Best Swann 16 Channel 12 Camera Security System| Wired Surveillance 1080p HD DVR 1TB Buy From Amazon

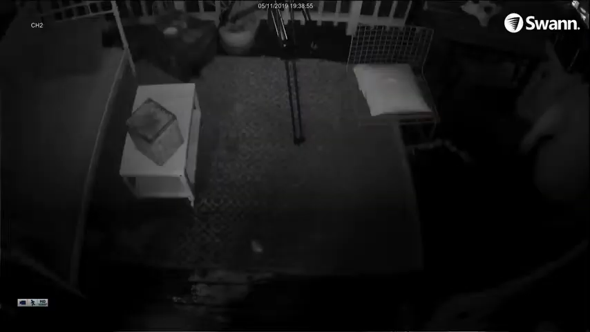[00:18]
Featuring sensor warning light cameras that illuminate when motion is detected so you know what's